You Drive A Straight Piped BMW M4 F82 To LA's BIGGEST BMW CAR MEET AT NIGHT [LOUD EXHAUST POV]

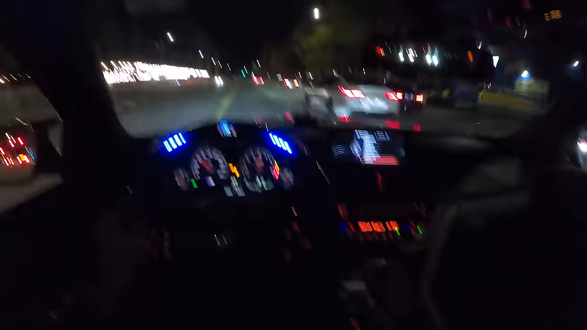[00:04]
Look at all of these M cars. This is insane.
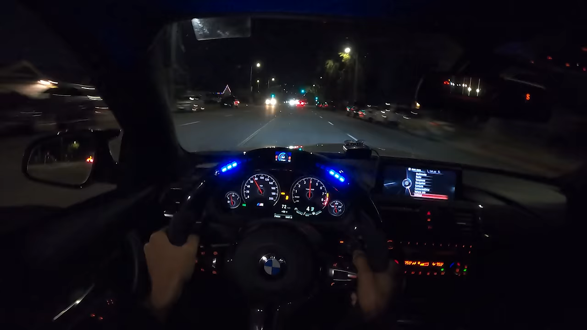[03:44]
Has drag radials on it. Probably very high horsepower car. Like, we caught up with the rest of the group. Look at the CS, man, in white. Super clean spec on it as well.
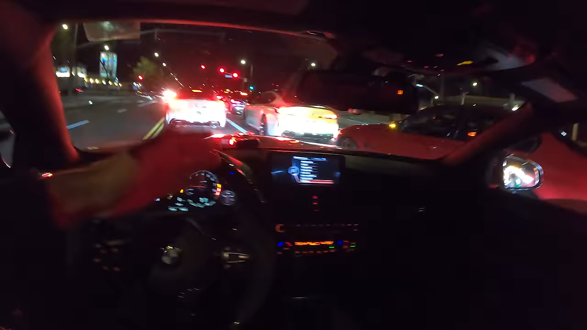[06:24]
But man, the frozen white on that Grand Coupe looks incredible. Don't run the gloss white. You know, that's the one with the BBS is the gloss white one. But that frozen, boy, I tell you, that's hitting different right now, especially at night. Wild.
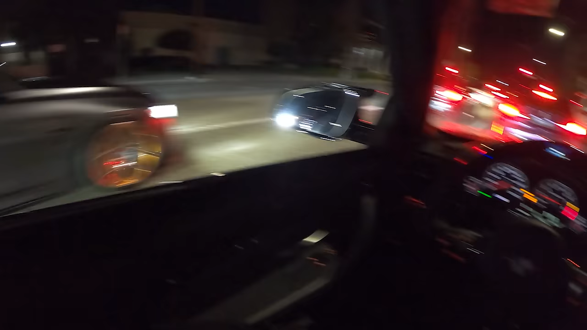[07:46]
They got the camera out, man. This is wild, bro.
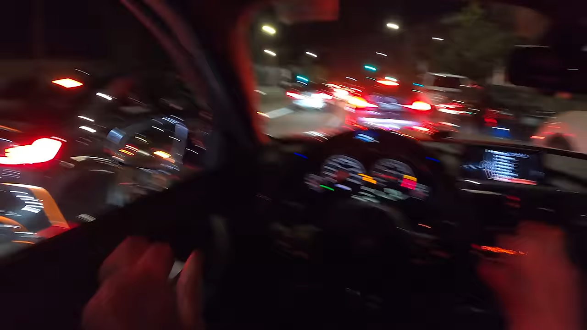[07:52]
Everybody focused, dialed in for tonight's drive. It's insane. There goes the car alarm. Holy crap.
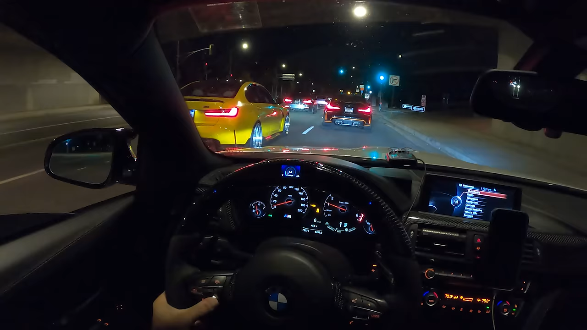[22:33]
Man, this G80 right here is just beautiful in the yellow with the deep dish wheels.